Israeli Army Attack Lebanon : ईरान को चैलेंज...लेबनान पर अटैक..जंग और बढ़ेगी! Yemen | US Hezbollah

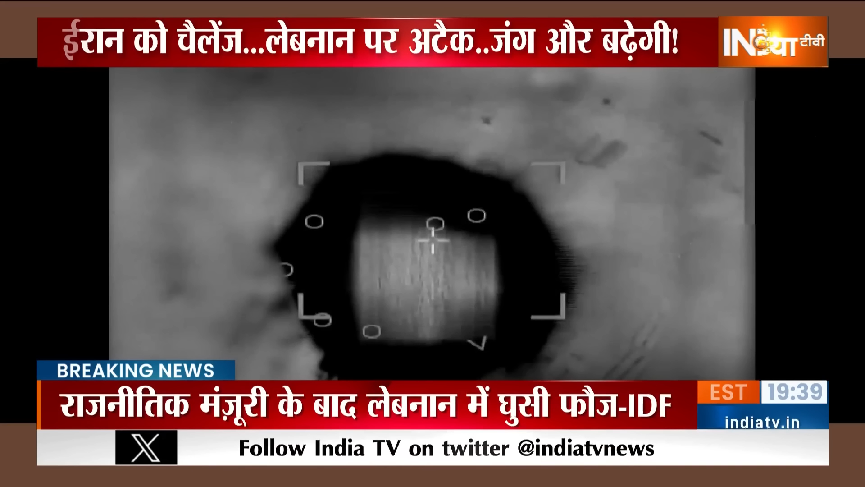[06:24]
نے اپنی جان گوائی ہے اسرائیل کا دعویٰ ہے کہ اس نے ہزباللہ کے ٹھکانوں پر حملہ کیا ہے یہ ویڈیو اسرائیل نے سوشل میڈیا ہینڈل ایکس
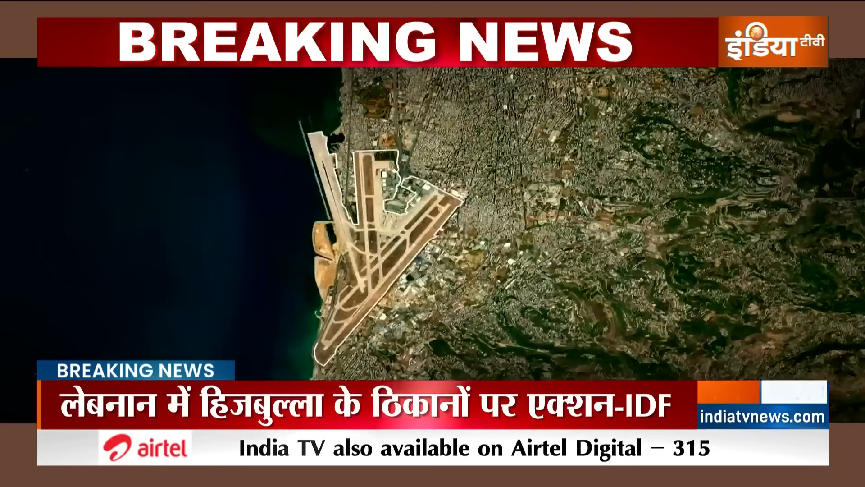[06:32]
پر جاری کیا ہے اسرائیل نے دعویٰ کیا ہے کہ لیبنان کے اندر موجود یہ وہ جگہ ہے جہاں ہزباللہ نے سوتہ سے ہوا میں مار کرنے والی مسائل جمع کر رکھی تھی
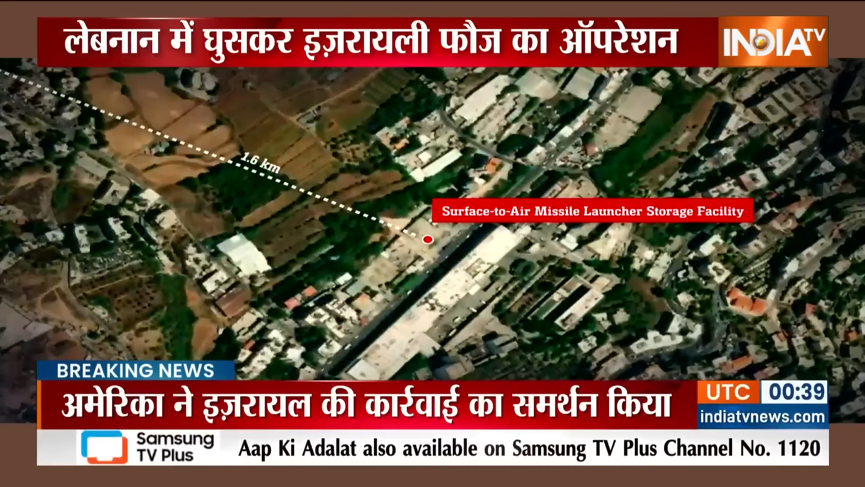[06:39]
یہ جگہ بیروت ائرپورٹ سے قریب ڈیڑھ کلومیٹر دور ہے
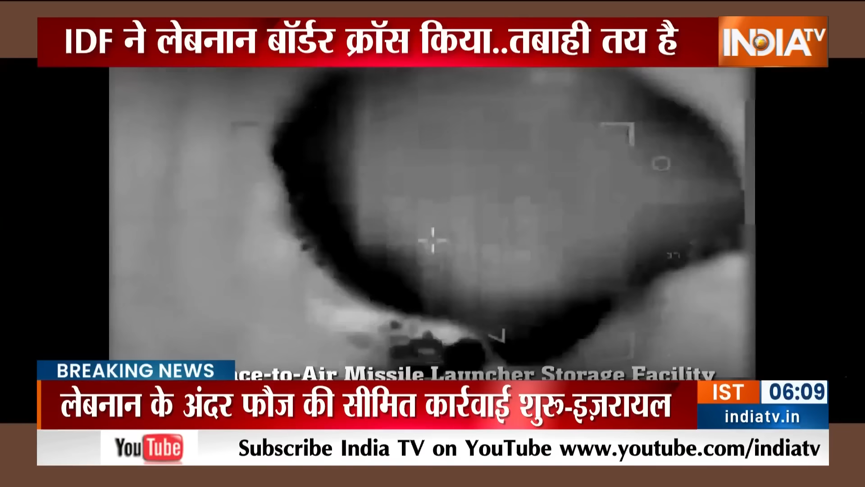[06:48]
آئیڈی اپ نے حملہ کر کے اس مسائل کے زکھیرے کو برباد کرنے کا دعویٰ کیا ہے باقاعدہ اس کا ویڈیو بھی جاری کیا ہے
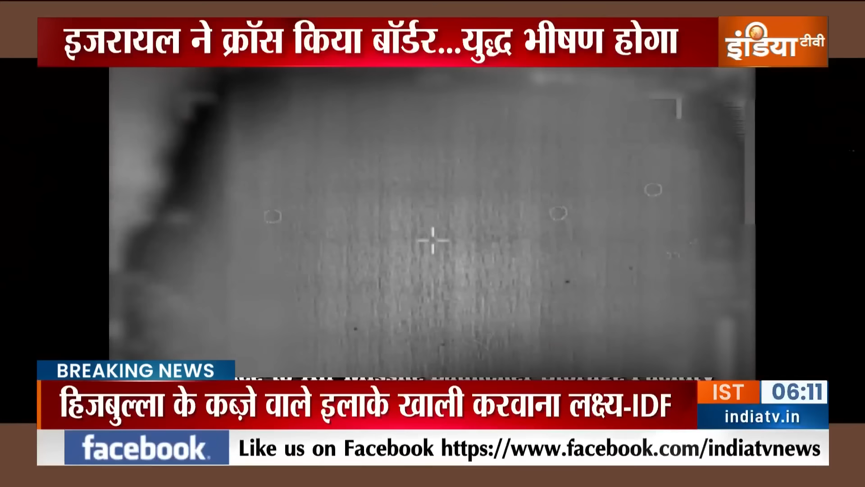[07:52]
اسرائیلی حملہ لیبنان تک ہی سیمت نہیں ہے یمن میں ہوتی کے ٹھکانوں کو برباد کرنے کے بعد آئی ڈی ایف
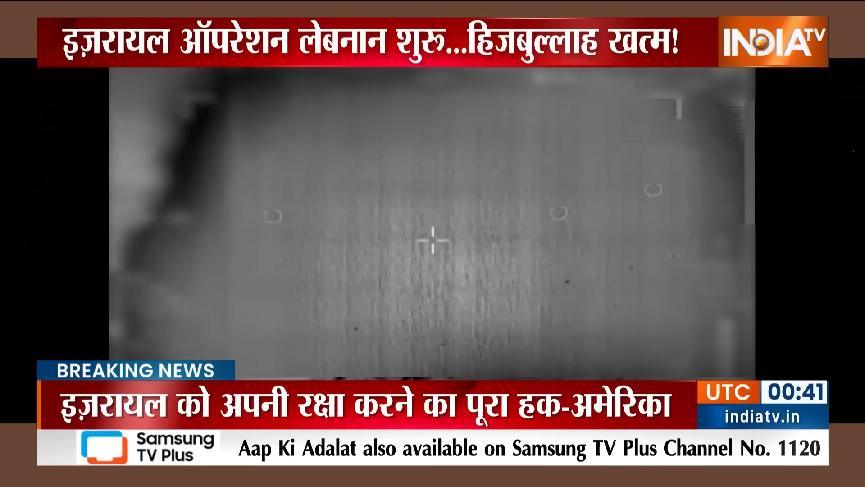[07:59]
نے یہ ویڈیو جاری کیا ہے اس میں دکھائے جا رہا ہے